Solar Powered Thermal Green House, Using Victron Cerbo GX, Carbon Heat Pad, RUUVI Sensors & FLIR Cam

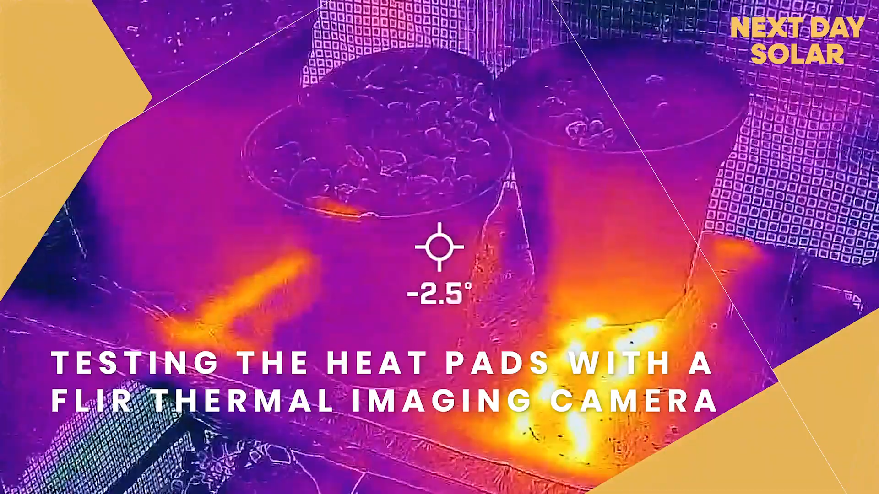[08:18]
a thermal imaging camera you can see it's very very cold out
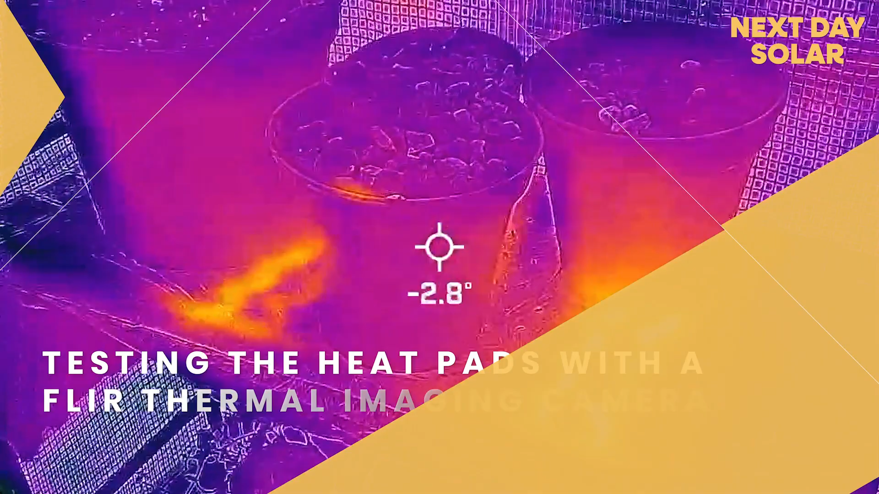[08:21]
doors at the moment just to see where the heat pads and
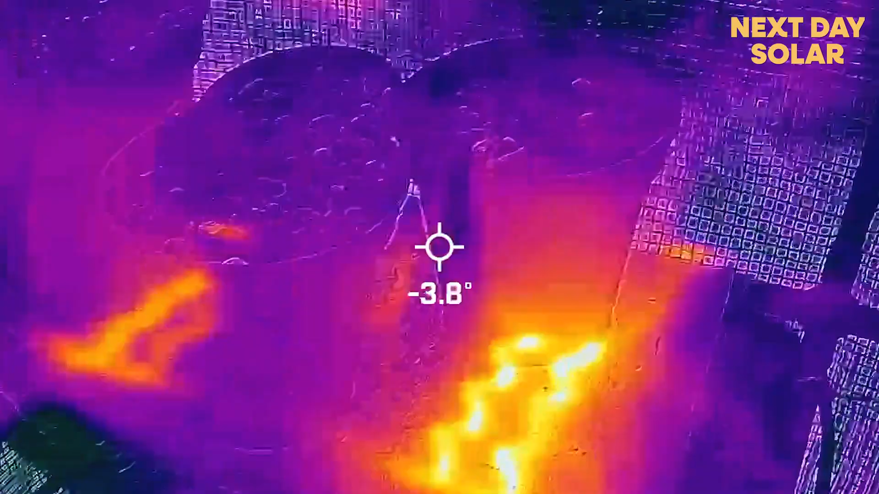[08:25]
how effective they are at working here
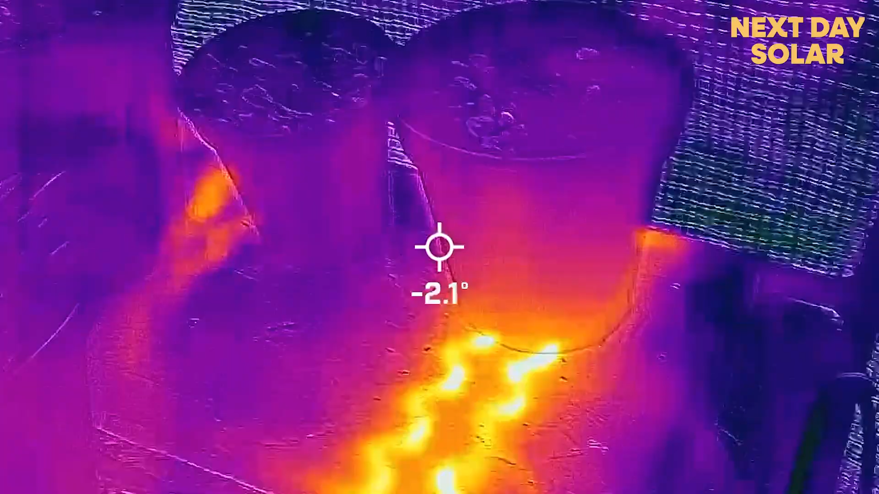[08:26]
I
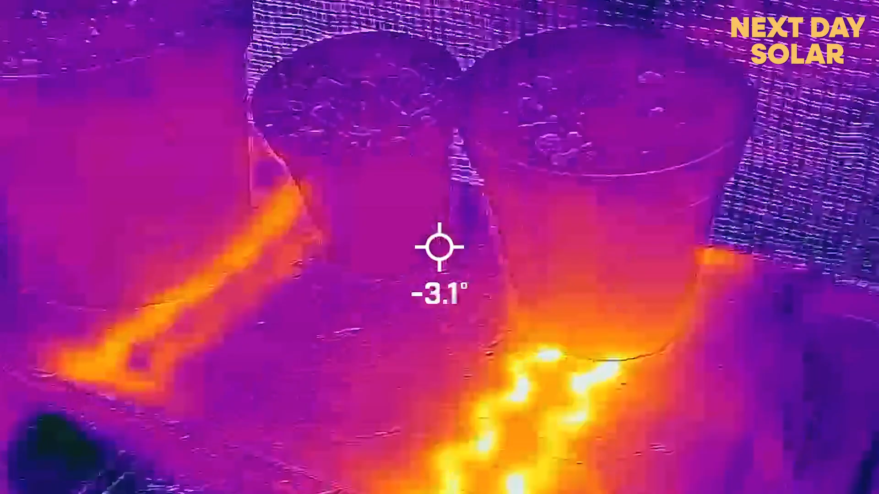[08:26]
can identify there's actually only two lines of heat coming from these
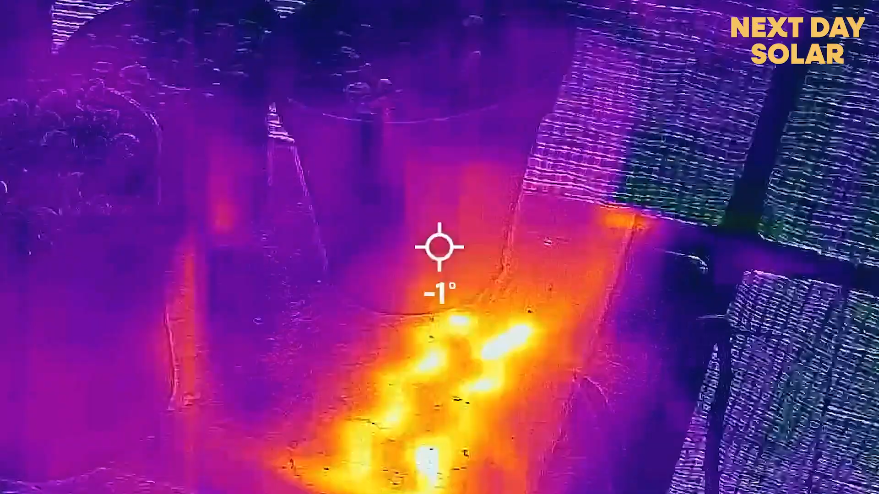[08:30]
heat pads you can really feel it here and
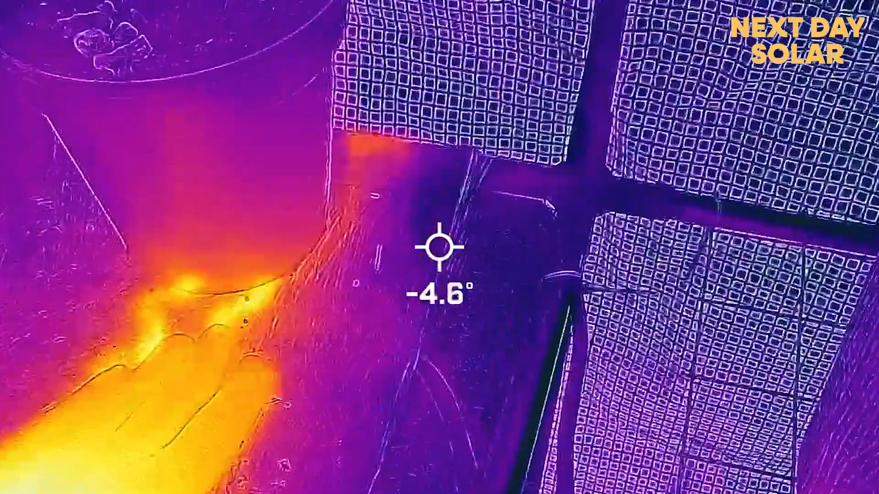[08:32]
when you place your hand over
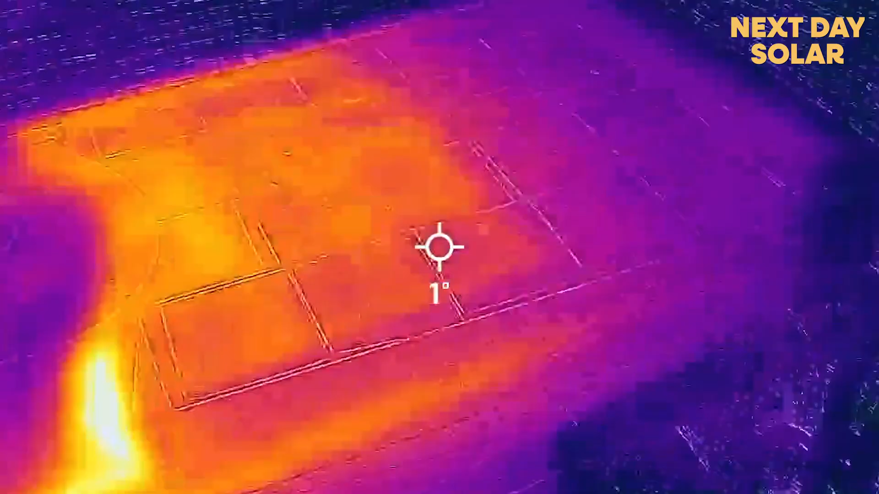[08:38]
you can definitely see lots of
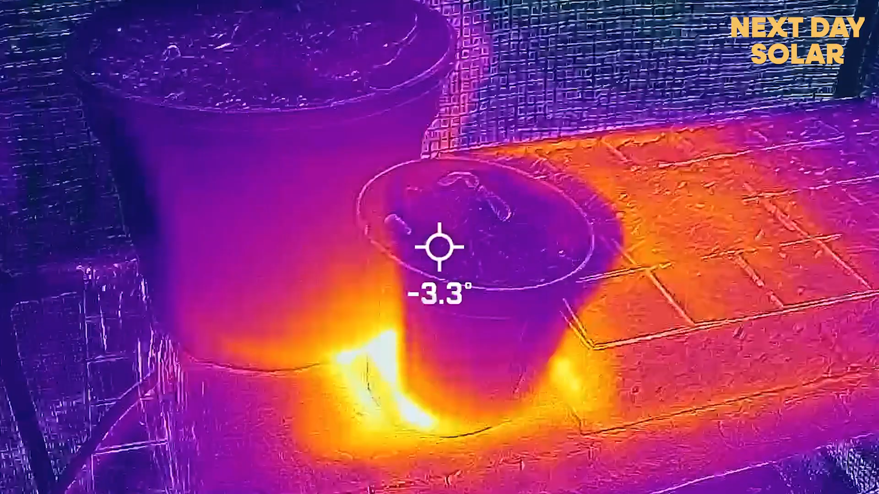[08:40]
heat coming from
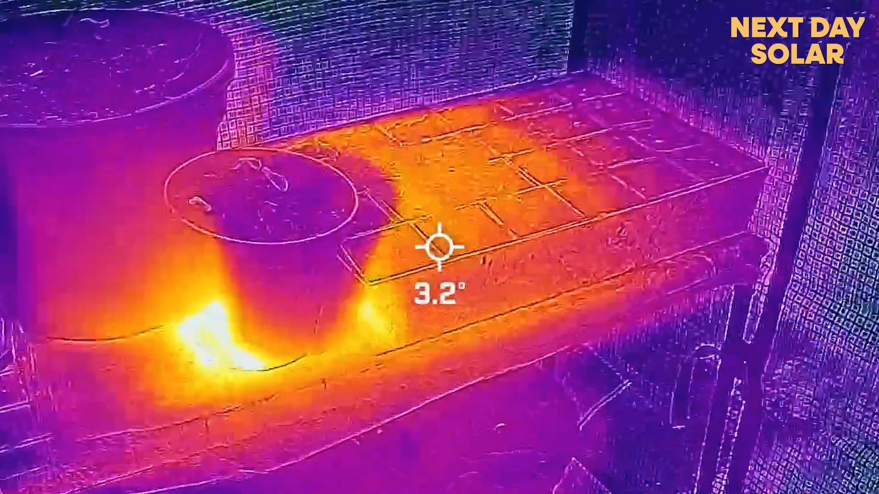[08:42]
that one there come down and
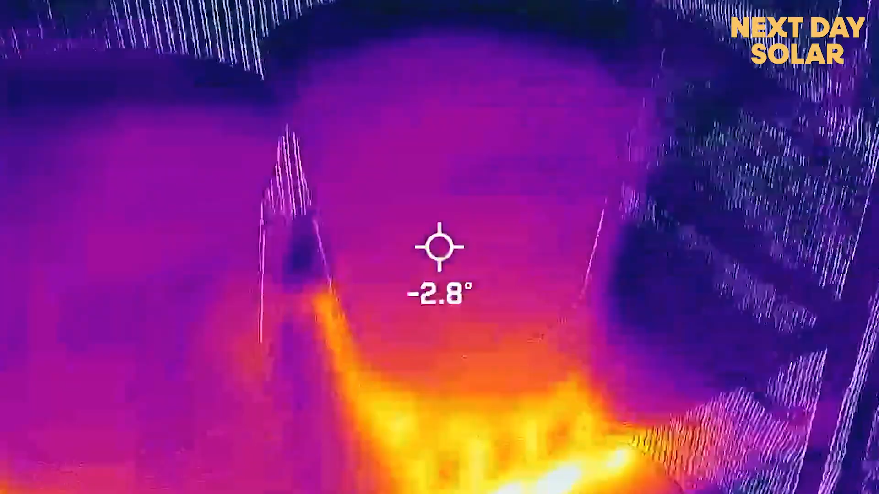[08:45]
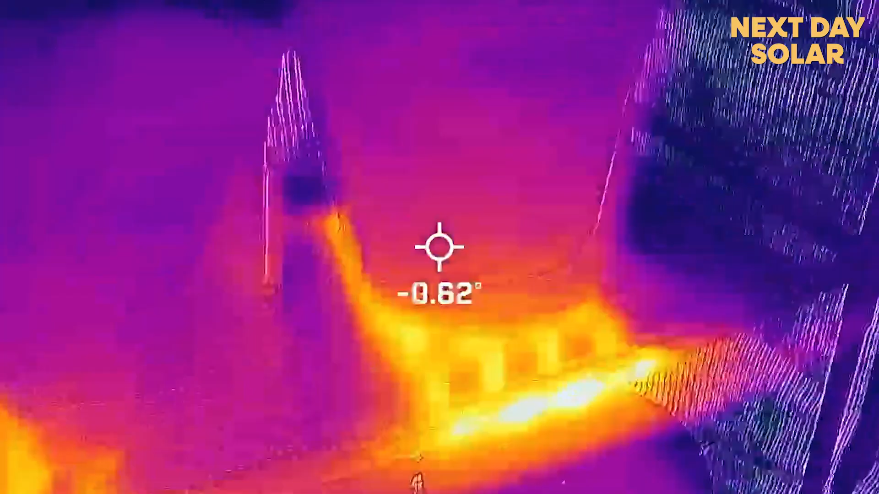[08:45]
you can actually see that one's working quite
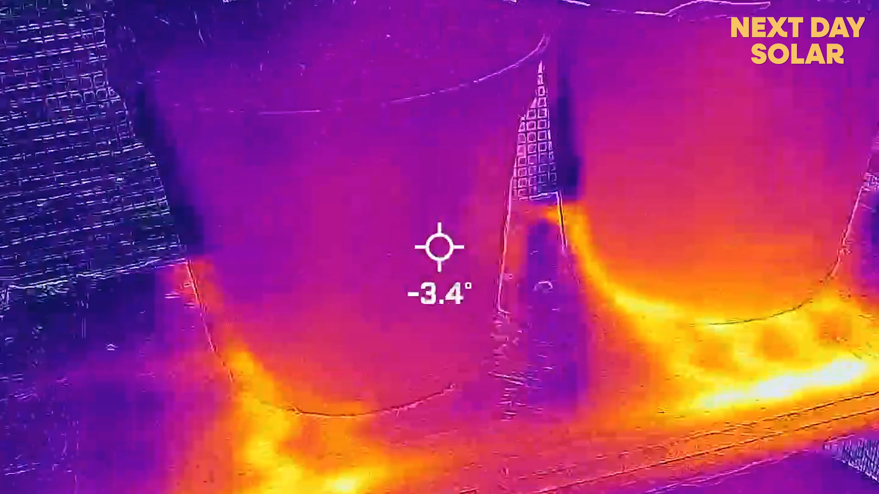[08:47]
well a bit of a gap in the middle perhaps where there's been a break in the heat
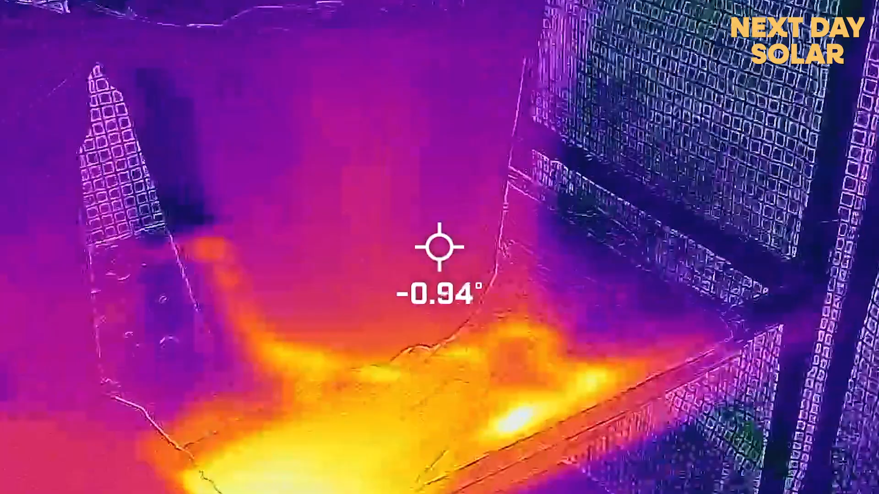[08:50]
and
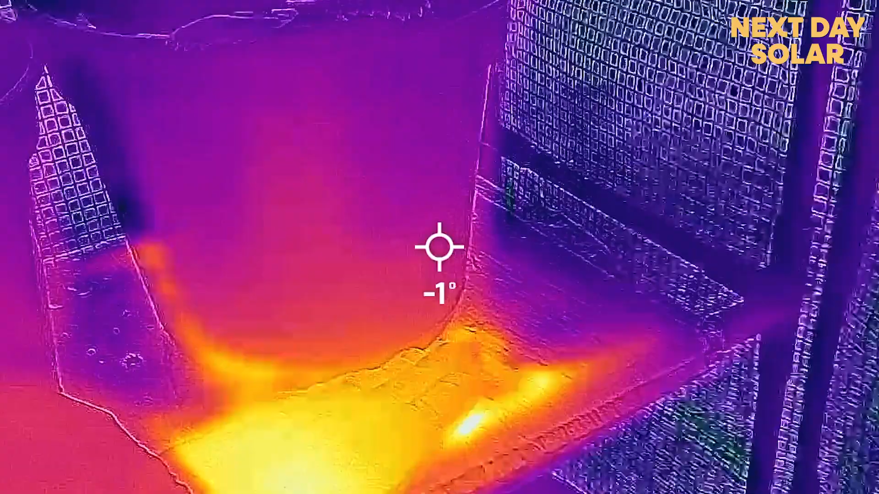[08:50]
then you can certainly feel the heat there
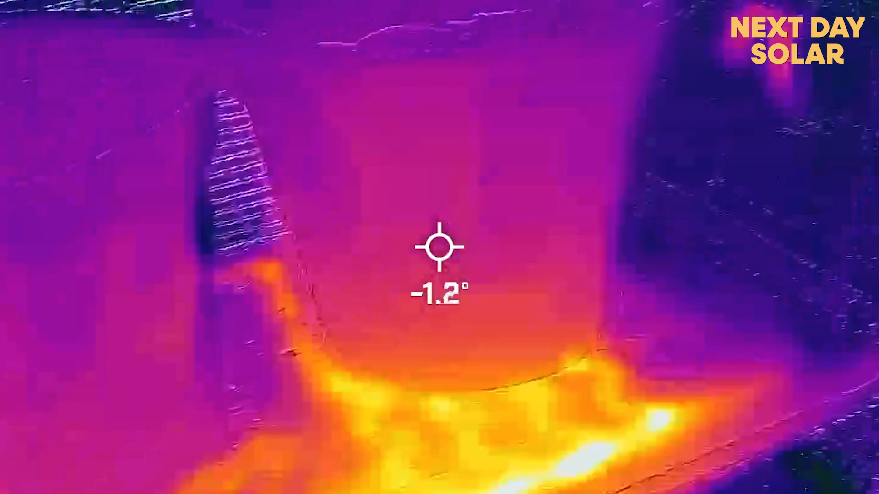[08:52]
and certainly feel the heat there so it's quite helpful to just sort of verify
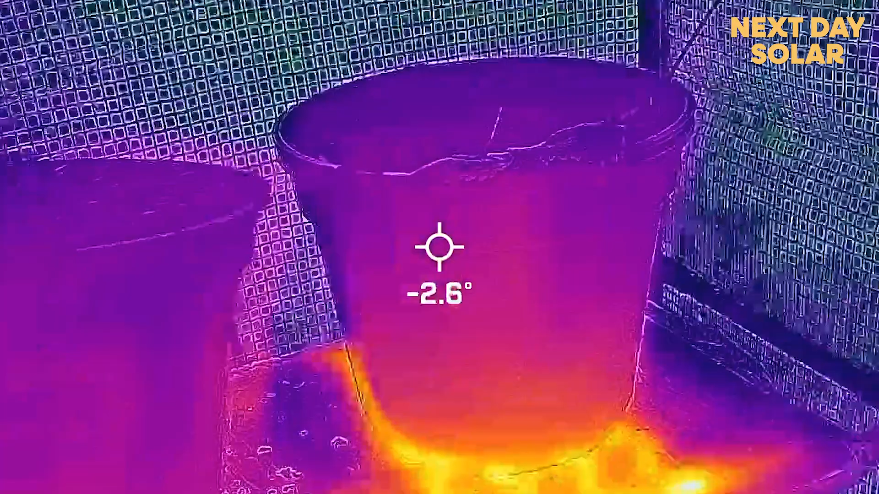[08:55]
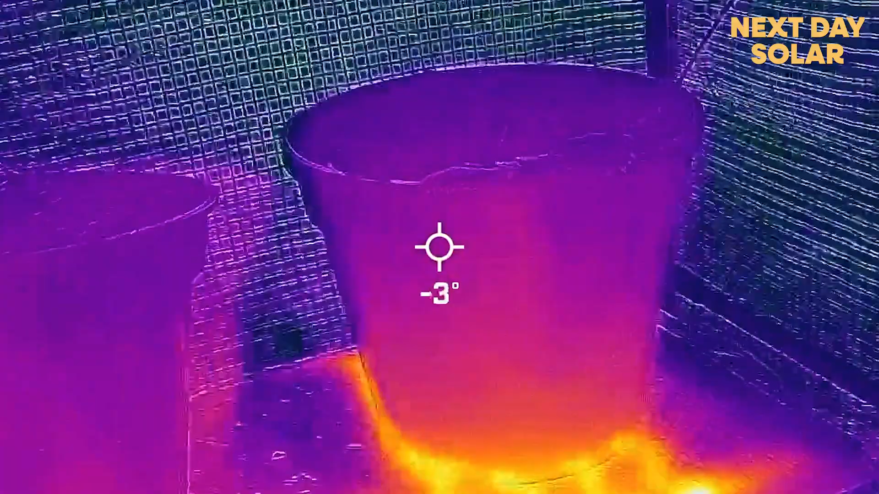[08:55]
how well the heat pads are doing
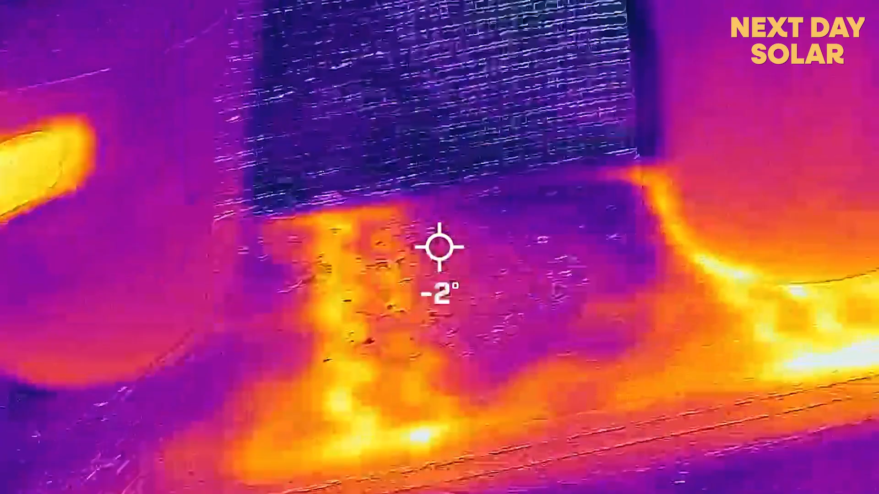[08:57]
and how well they're working in this scenario they are quite inexpensive and you can